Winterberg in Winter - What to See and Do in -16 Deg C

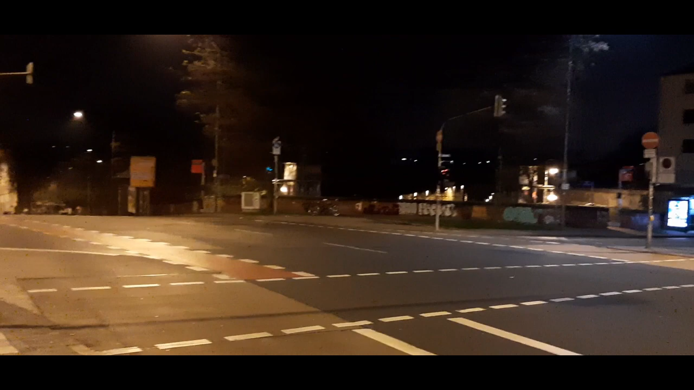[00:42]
आइस लुक एट द एम्प्टी रोड्स इन जर्मनी एट 5 AM. पूरा सुनसान है.